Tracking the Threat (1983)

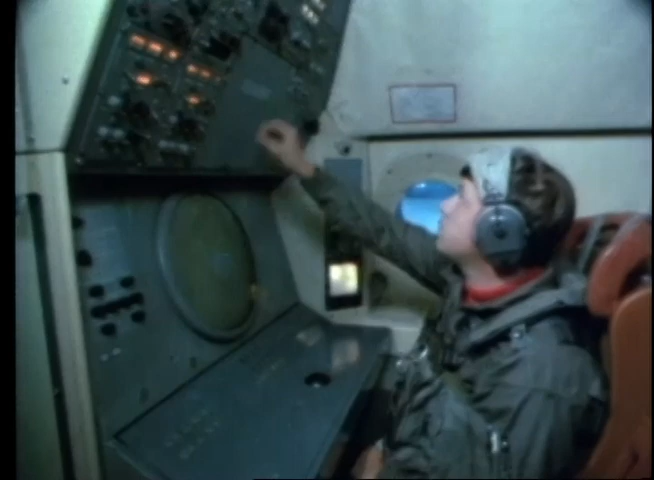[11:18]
Active ASRAP also includes the Alpha Index, a three-day forecast of disturbances in the Earth's magnetic field and their effect on MAD. The aircraft's magnetic anomaly detection system.
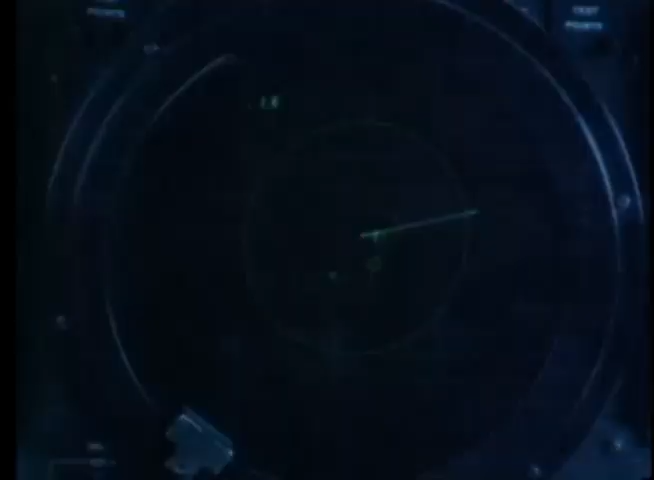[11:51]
Sensor one, the initial channel will be channel eight, followed by channel nine. As the sonoboy field is laid, the sensor operators monitor their displays for signs of the threat.
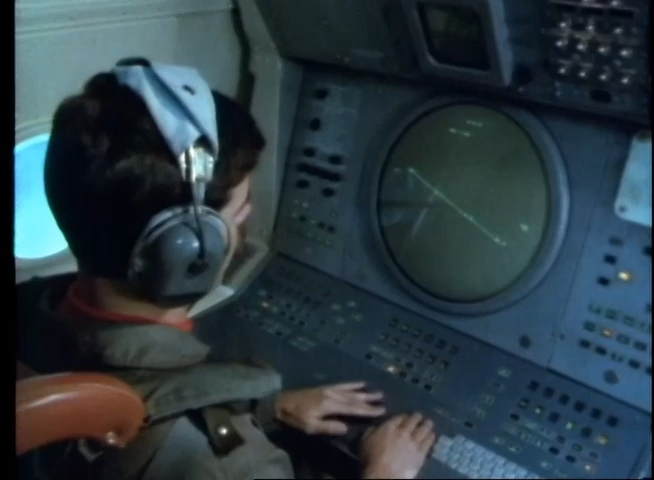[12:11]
Sensor one and two, keep you updated of any contact on any of the dive bar, eight, nine, one, or two. Final buoy, you've got it this time. Flight here is your flight two point.
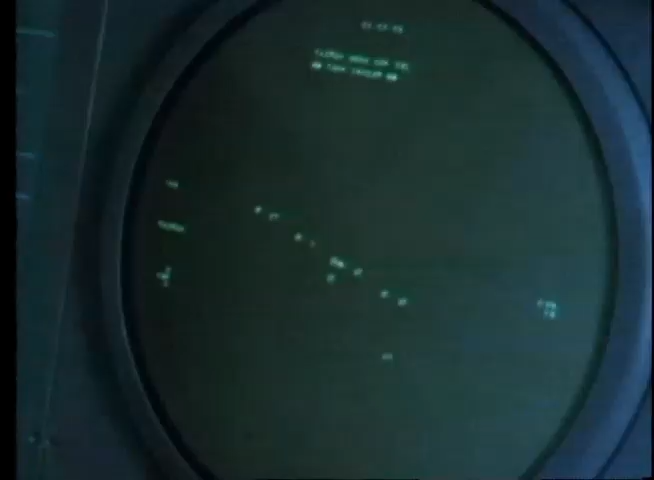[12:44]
Possible contact on dive bar nine. Dive bar nine, call your mark on top. We have P-3 Charlie on station prosecuting contact. Bravo. It's laid a large sonoboy pattern in this vicinity here. In any ASW operation, detecting the threat is one thing, but localizing and maintaining contact is another.
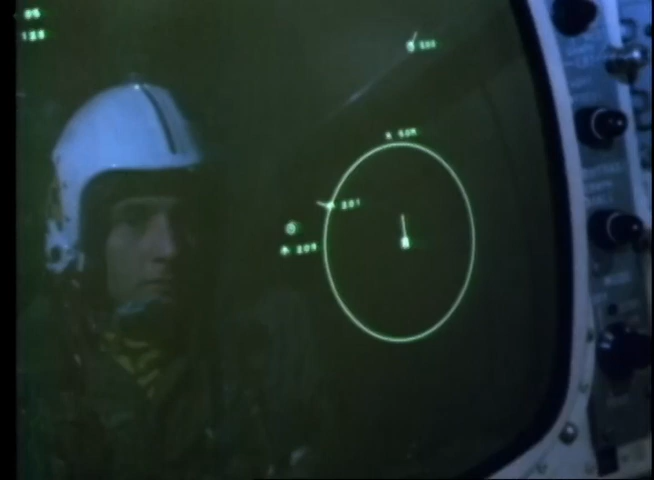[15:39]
including acoustic predictions used to program the aircraft's onboard computers.
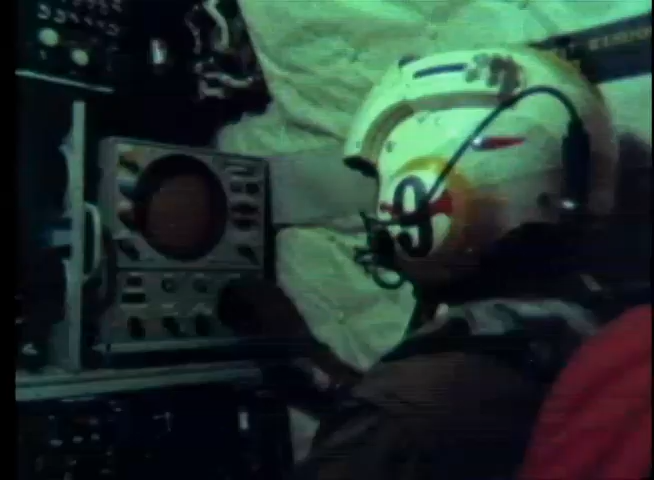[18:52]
Range predictions are given for a variety of target receiver depth combinations, sonar equipment modes, and sound paths, including bottom bounce and direct path.
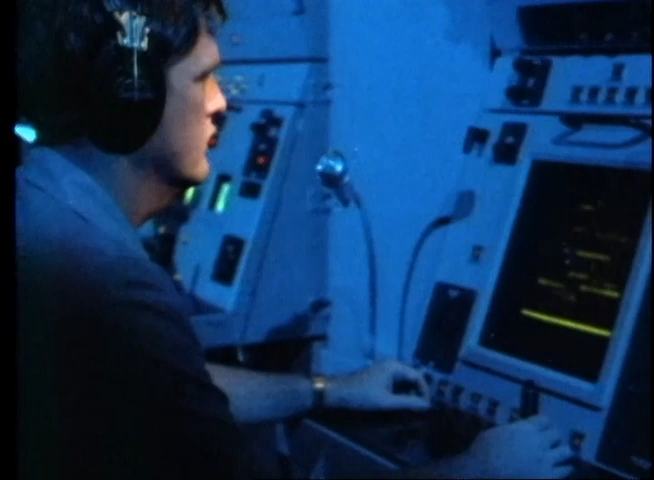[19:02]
Supervisor, believe I hold submarine contact.